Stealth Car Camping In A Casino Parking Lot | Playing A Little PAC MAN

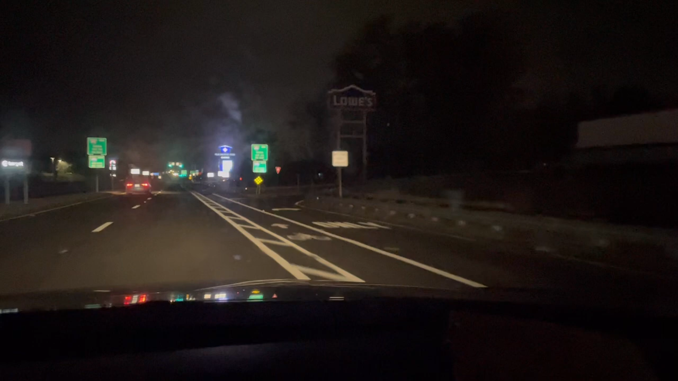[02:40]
Okay, so let's focus this camera. There we go. So here we go.
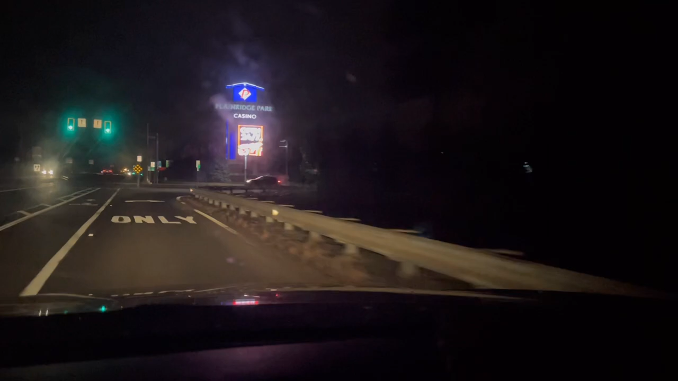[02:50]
This is Plainridge Casino, Foxborough, Massachusetts. Actually, it's borderline Plainville, Foxborough, Massachusetts.
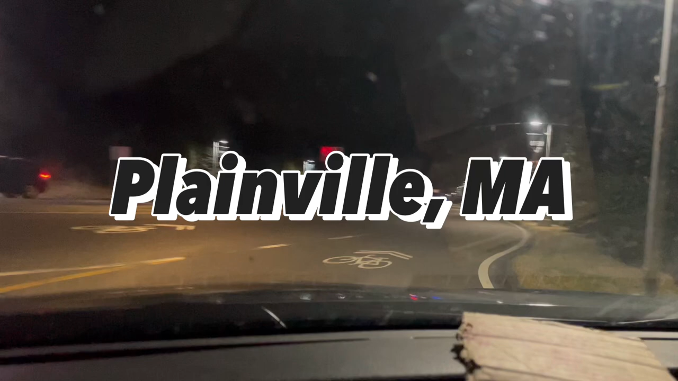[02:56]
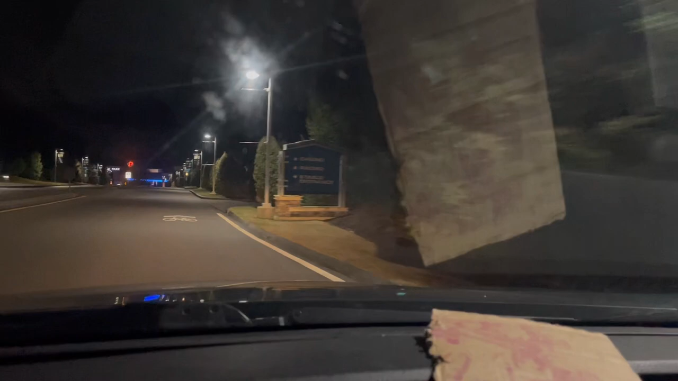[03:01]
I don't want to piss off any massholes out there. You know I got love for you out there, Massachusetts folks. You know I got love for you. So, let's see if this is, let's see what kind of parking situation we got here.
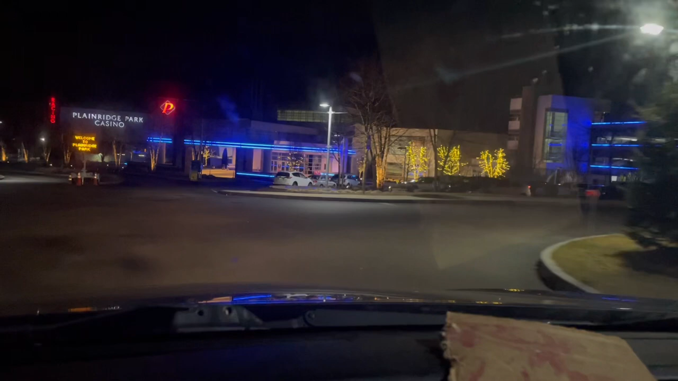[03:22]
Casino open 24 hours. If it's a parking garage, I'm not okay with that.